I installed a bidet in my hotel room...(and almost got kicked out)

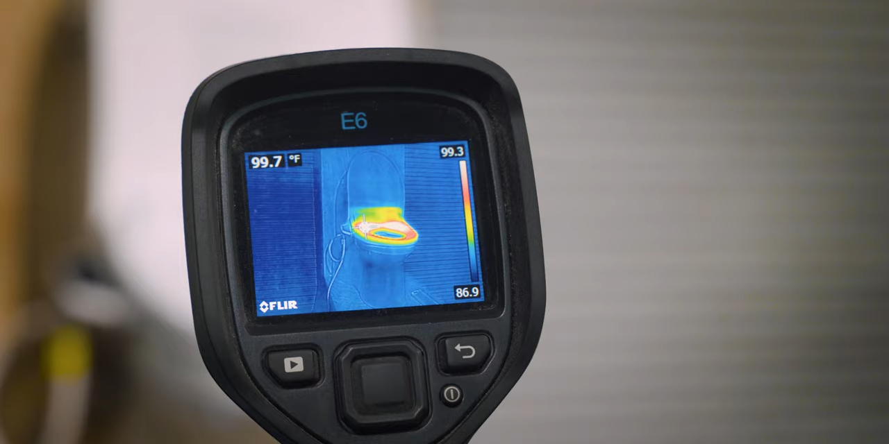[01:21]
On screen: spot 99.7°F
meaning what kind of pressure comes out of it and the nozzle position.
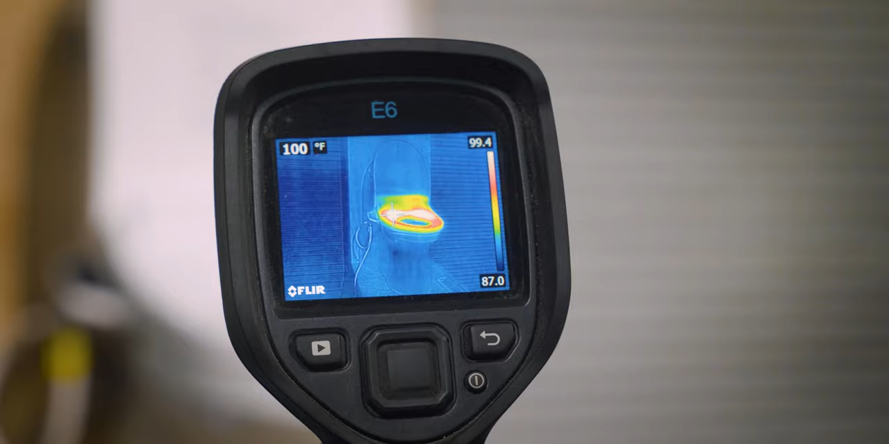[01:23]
So as you can see, the seat gets to a hundred degrees.